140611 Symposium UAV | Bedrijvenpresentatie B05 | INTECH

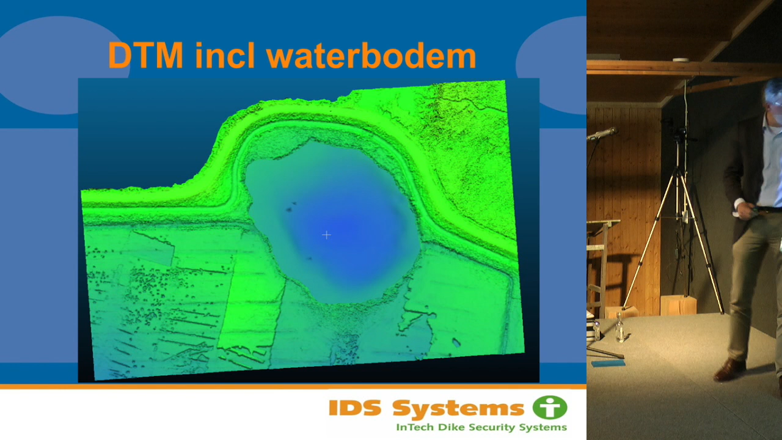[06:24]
dan krijg je dus een volledig vlakdekkend beeld eigenlijk van de hele kering. Nou is deze revolutie niet hoog genoeg in dit plaatje. Maar wat we dus zagen, is dat je hier dus bepaalde kwelgeulen ook in de waterbodem zat.
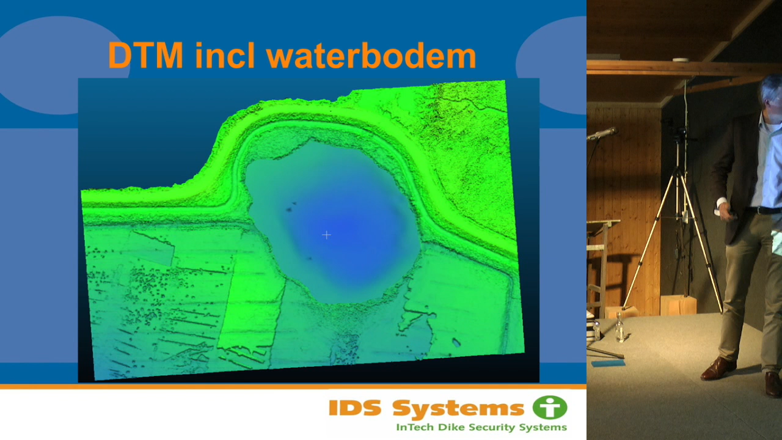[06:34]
En hier op de dijk meten we ook de meeste zakking. En dan verder met EM-metingen. Dus elektromagnetische metingen in de dijk.